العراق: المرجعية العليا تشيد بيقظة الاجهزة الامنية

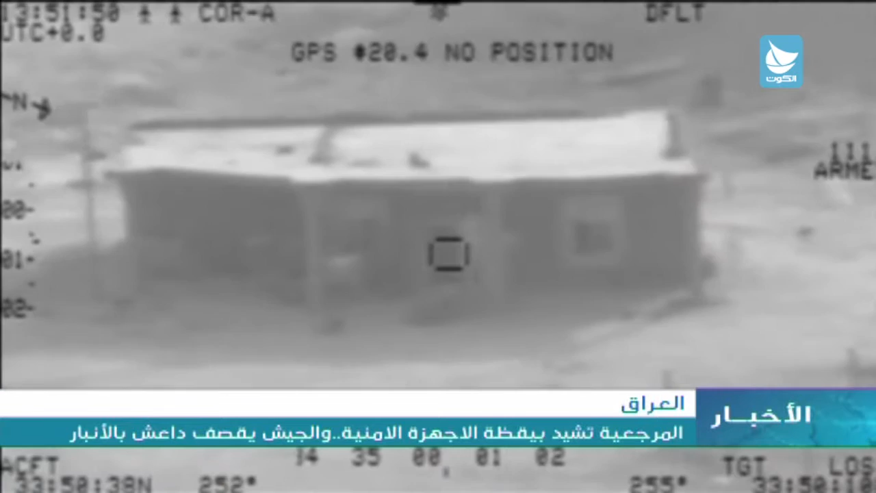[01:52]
واصل الطيران العراقي قصف مواقع لتنظيم داعش في قضاء بيجي بمحافظة
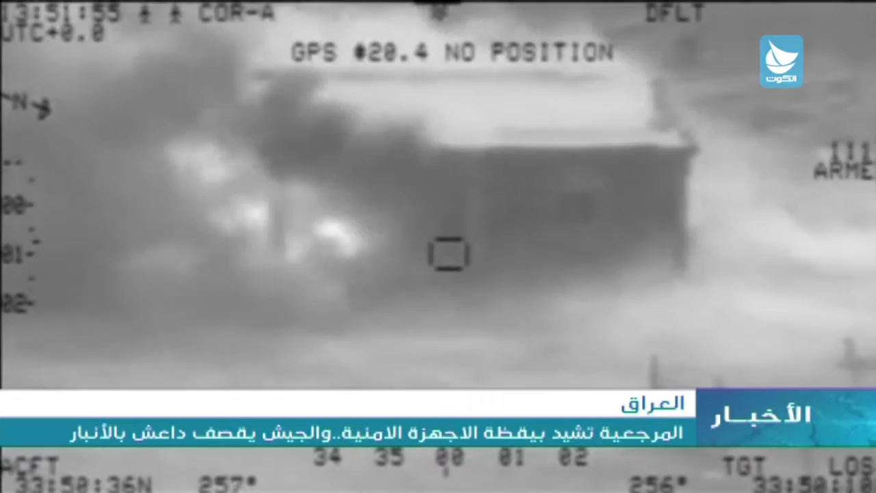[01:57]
صلاح الدين فيما دكت جمعات ومخازن للأسلحة في القائم بالأنبار على الحدود
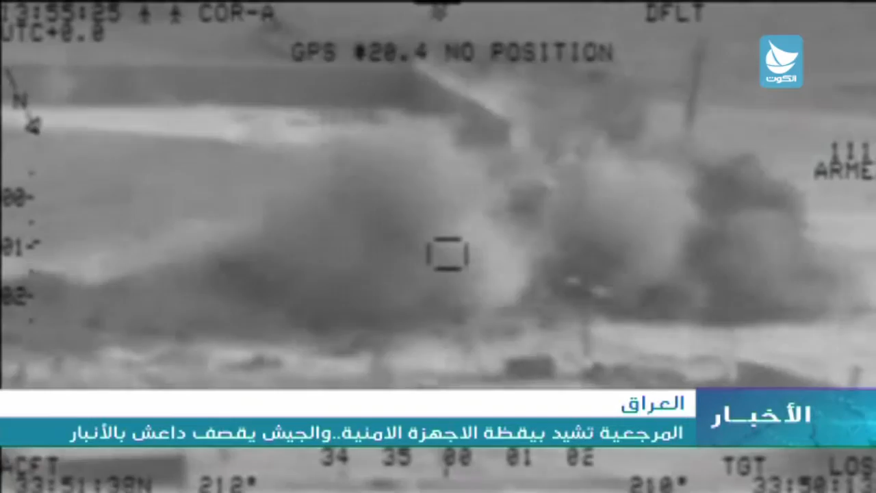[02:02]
مع سوريا في موازاة ذلك دعا مجلس محافظة الأنبار القيادات العسكرية